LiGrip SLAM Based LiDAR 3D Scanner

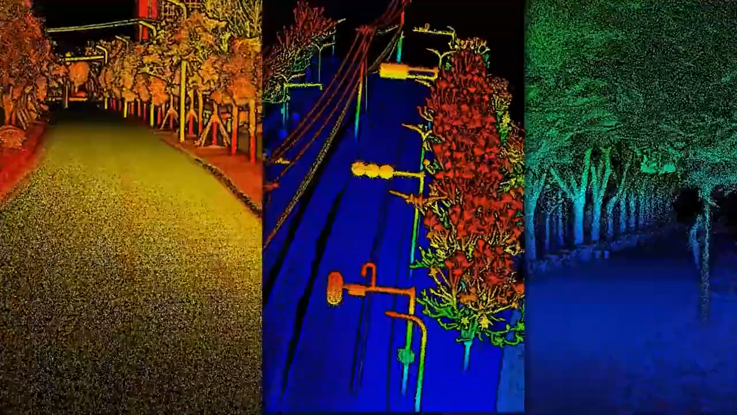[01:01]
Produce dependable data sets Fit for many industry specific applications
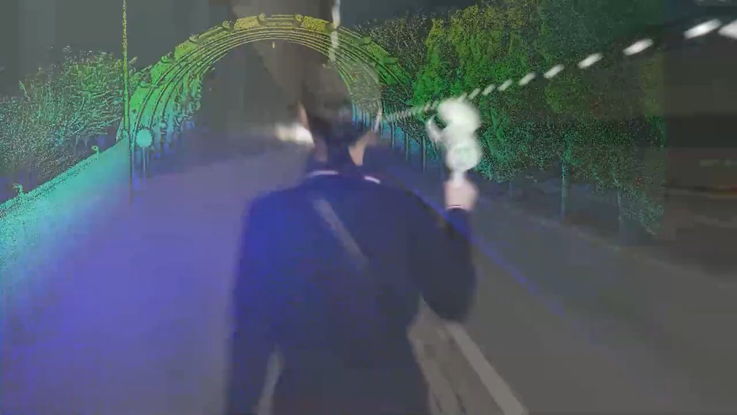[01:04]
Operate without limitation Powered by an industry leading slam algorithm Whether you're in narrow passageways,
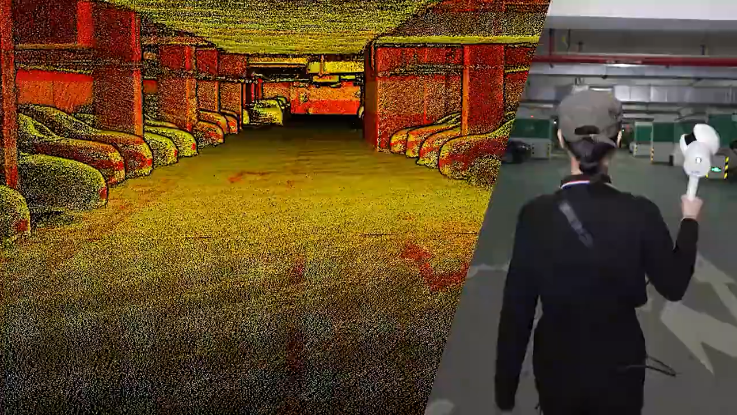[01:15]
Or other challenging GNSS restricted areas
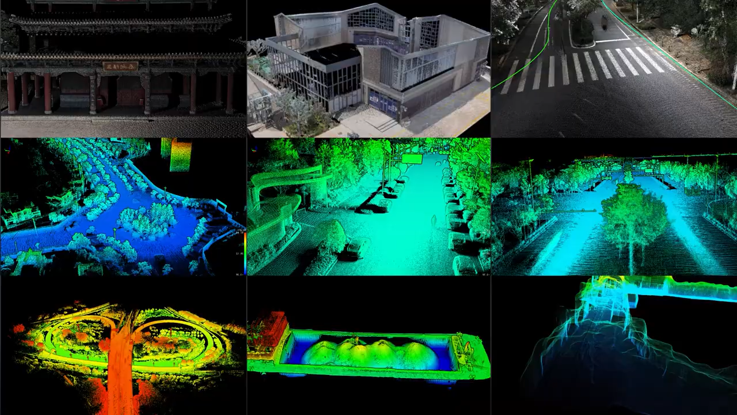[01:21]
Obtain high precision point cloud results in all environments
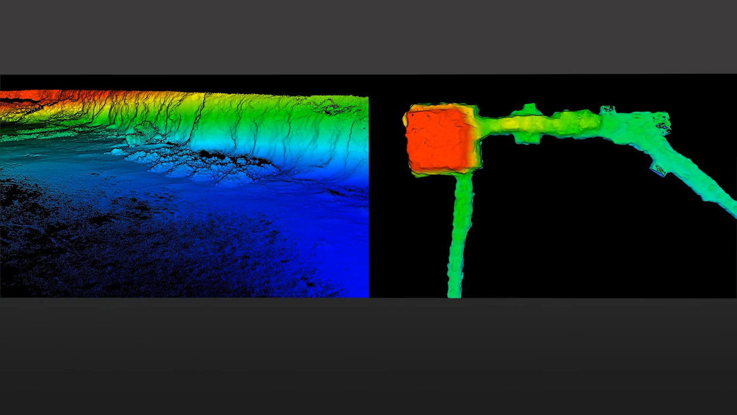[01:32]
and tunnel modeling Forestry and agriculture Utilities and other fields